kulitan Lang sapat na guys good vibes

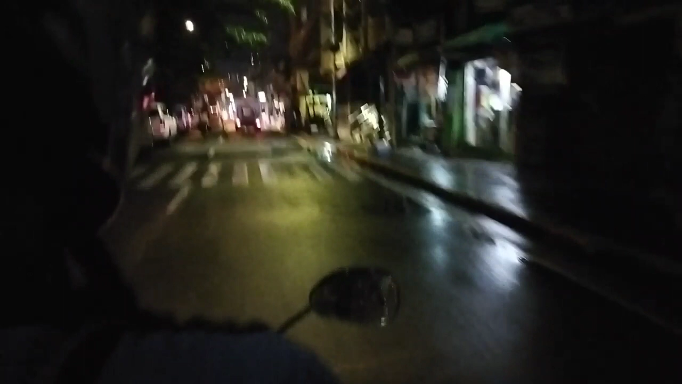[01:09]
Guys, papunta po tayo sa Tapas Supreme, guys! Ay, gago. May mobil. Diba na sa'yo mobil?
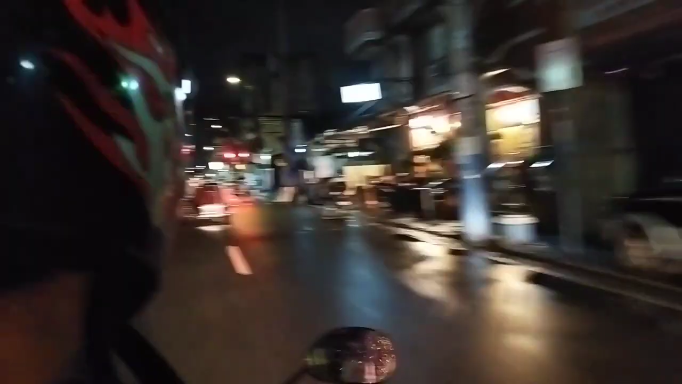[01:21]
Hindi, diretso lang. Hindi yan diretso. Hindi yan sarado.